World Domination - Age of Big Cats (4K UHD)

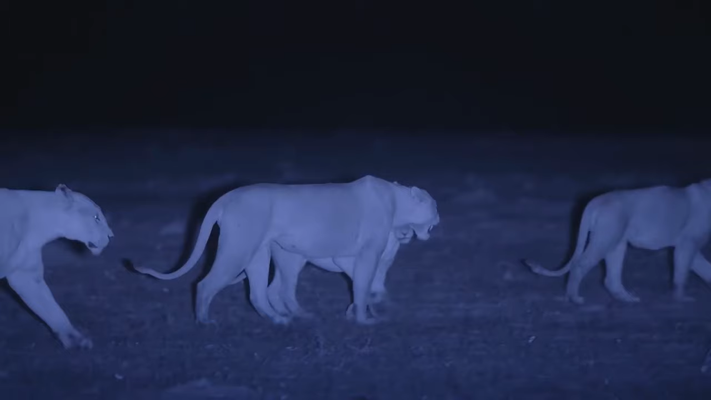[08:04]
these lions may look as if they're out for a stroll but they're hunting alert to every sound
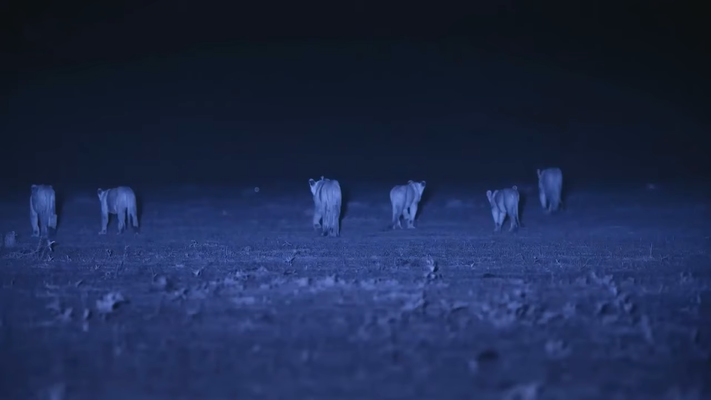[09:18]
the lions can't hear them and they're too far away to see them
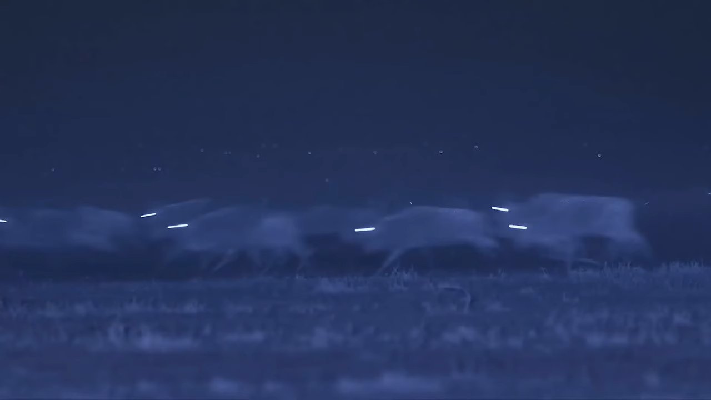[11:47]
the one in the center bides her time
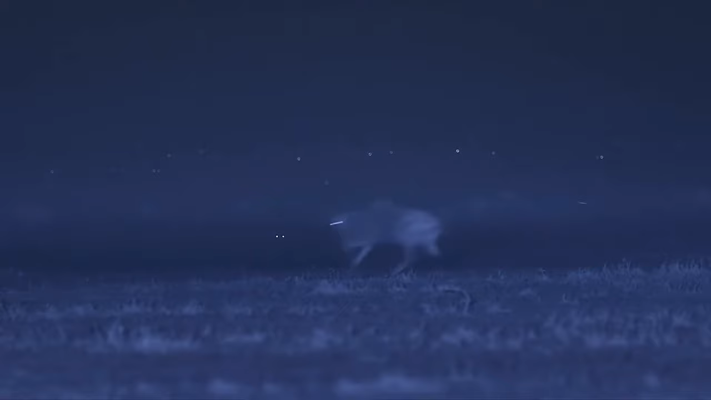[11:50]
from her low vantage point she can see the animals clearly against the sky
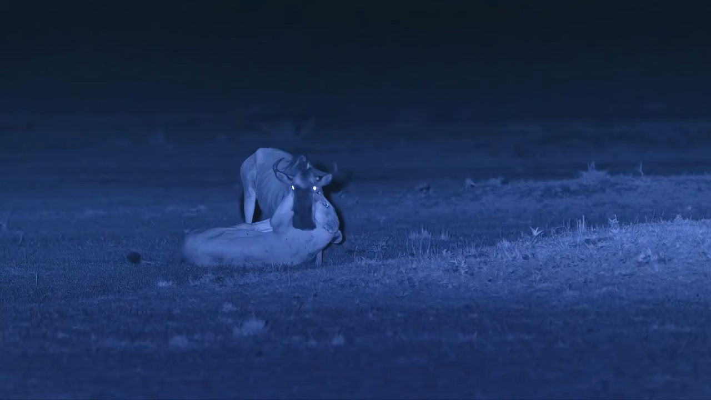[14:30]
she uses her strong canines and vice-like grip to administer a suffocating bite to the wildebeest's throat by killing her prey silently she's less likely to alert rival predators
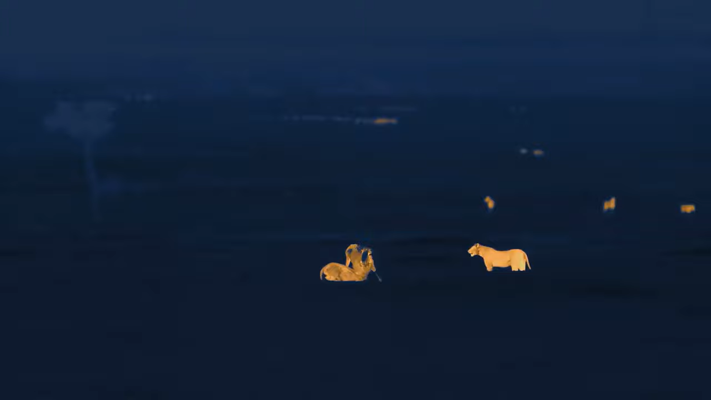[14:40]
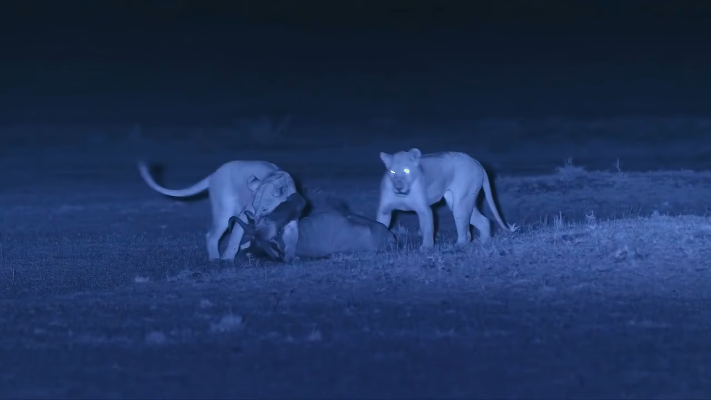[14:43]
although one lioness brought down this 200 kilo wildebeest it was a group effort
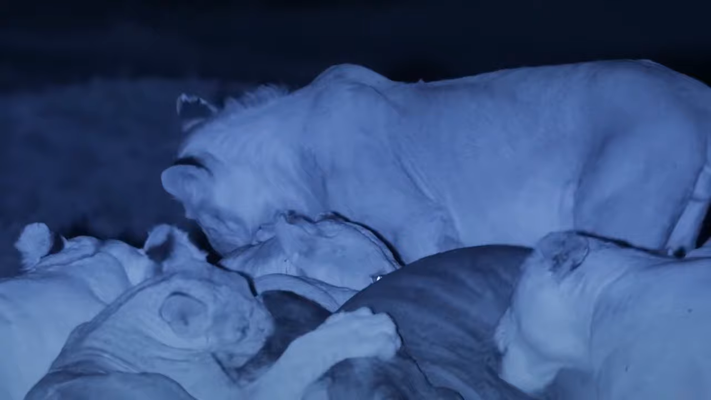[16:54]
The lion's ancient nemesis, the spotted hyena.
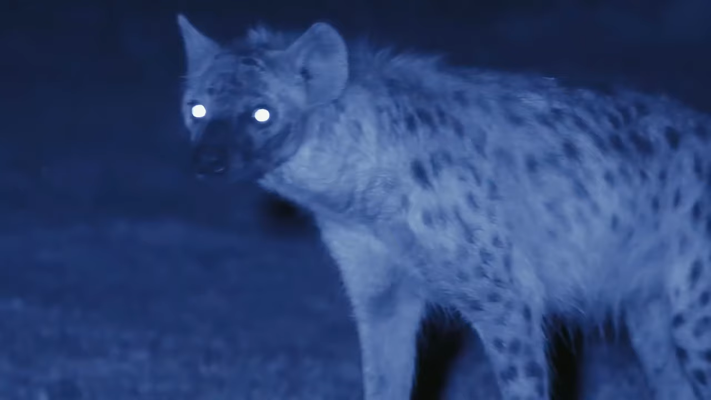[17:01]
They're aggravated. The lions have invaded their patch and chased the prey away.
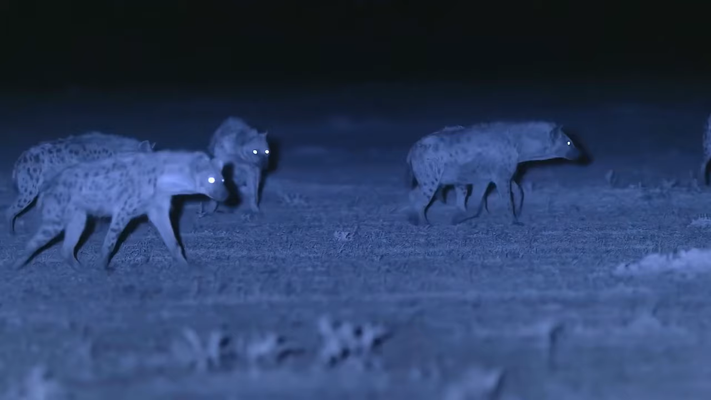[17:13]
When the male lions aren't around, the hyenas, Africa's second-largest carnivore, intimidate the lionesses.
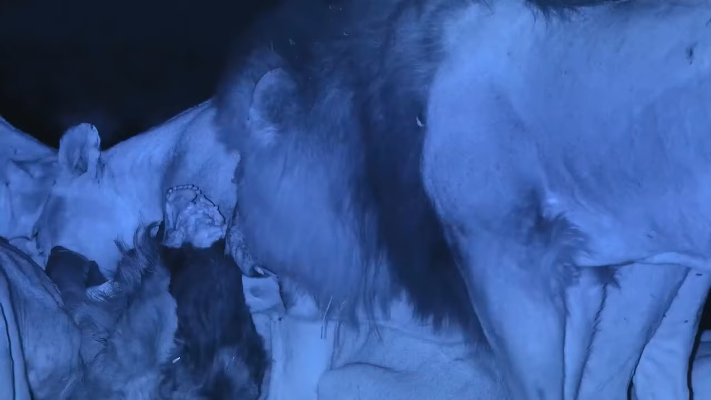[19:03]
The pride can now feed in peace. Lions can eat as much as 30 kilos a night.
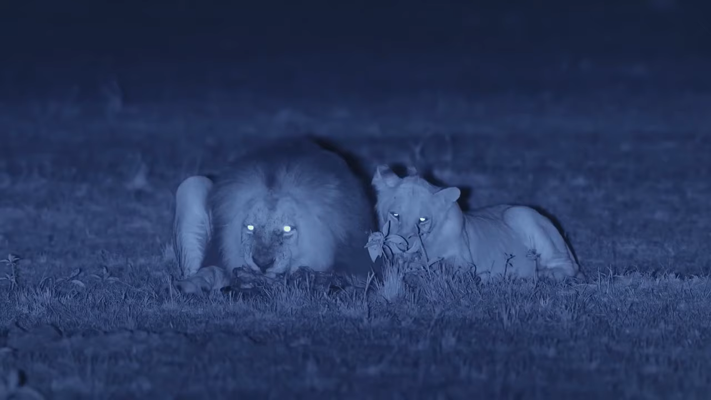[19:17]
But even the king of the beasts is willing to share his meal. The pride is in high spirits.
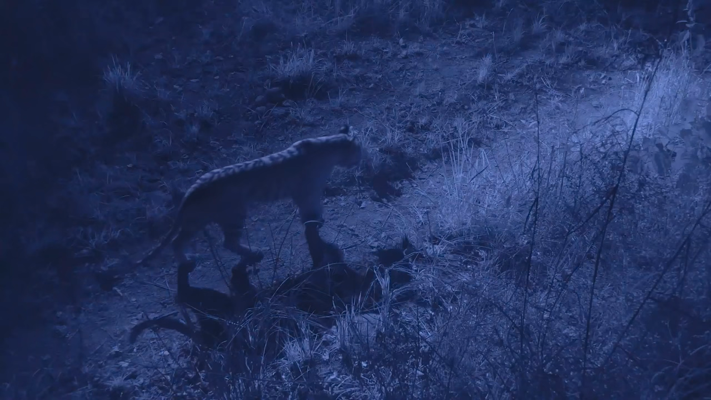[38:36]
She uses the well-worn animal trails to move quickly and silently.
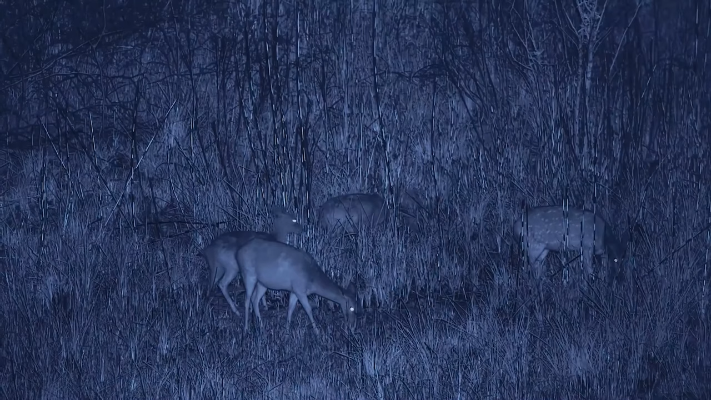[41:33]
These deer know this is tiger country and can never fully relax. These deer know this is tiger country and can't see if she's close. She can't see far in the long grass, so has to rely on her hearing, the most acute of her senses.
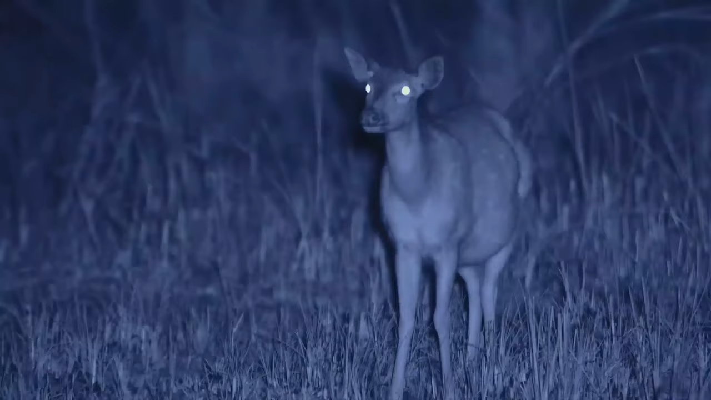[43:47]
And waits for the animals to settle down.
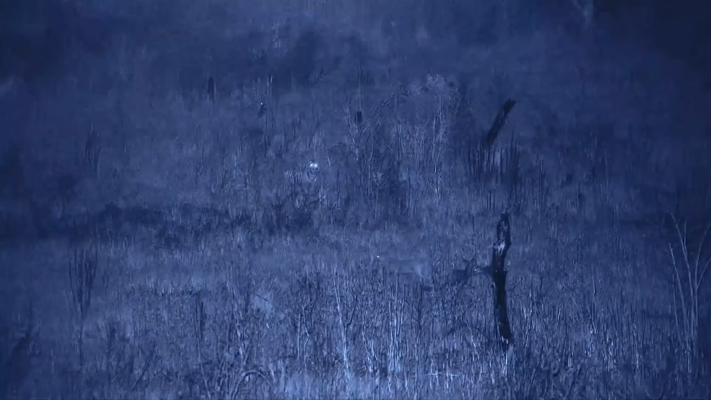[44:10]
The tiger can hear some deer nearby.